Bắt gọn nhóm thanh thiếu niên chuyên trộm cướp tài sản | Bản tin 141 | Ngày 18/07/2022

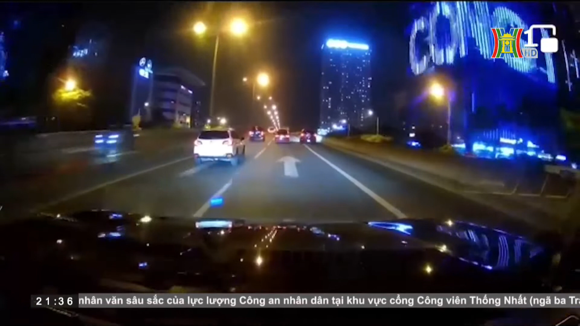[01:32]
Tình huống xảy ra tối ngày 15 tháng 7 trên đường Vành Đai 3, Hà Nội. Trong clip, một chiếc xe máy chạy về tốc độ cao, di chuyển ngược chiều ở làn chính Đường Vành Đai 3 là tuyến giao thông đường bộ quan trọng của thủ đô Hà Nội, chỉ dành riêng cho ô tô Việc có xe máy di chuyển vào, đi ngược chiều như thế này rất dễ xảy ra tai nạn giao thông, làm ảnh hưởng đến tốc độ lưu thông của các phương tiện khác